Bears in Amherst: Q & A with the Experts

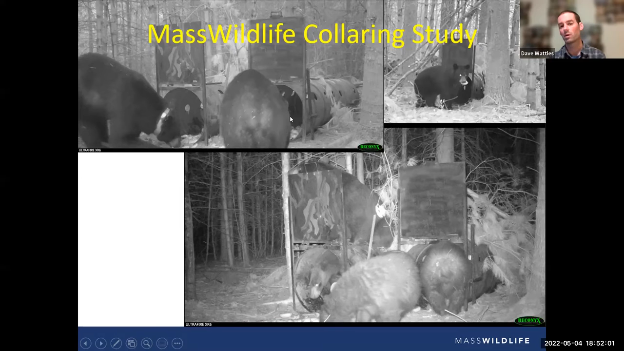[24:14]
There's a bait bag in the far end of the trap. The bear crawls in and even this big bear will squeeze himself into that trap. They pull the bait bag and the door closes behind them. And now we can, when we check the bear, the trap the next day, we'll have this bear inside. So we can then apply tranquilizer with the door closed and then pull out the bear.